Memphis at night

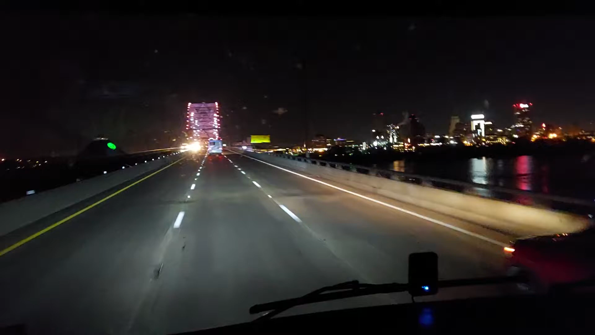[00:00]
I'm crossing the Mississippi from Arkansas and Tennessee, this is Memphis, home of Elvis Presley. They got this bridge finished finally. It's Highway 40. It's been shut down for almost a year, if I can remember. I believe in the great state of Arkansas, I believe in the great state of Tennessee.
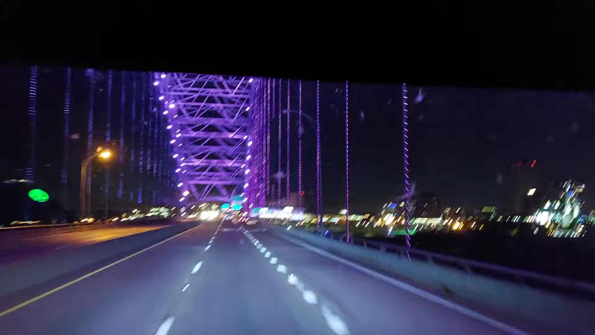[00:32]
Elvis, Eric Presley.
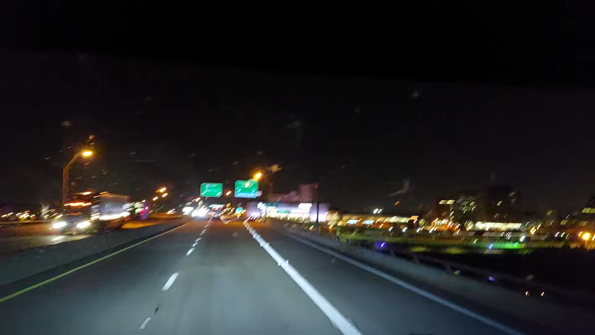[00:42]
Mentes, home of the world-famous barbecue. I got to get off here, there's sharp curves down here at the bottom of this hill, so, thanks for watching.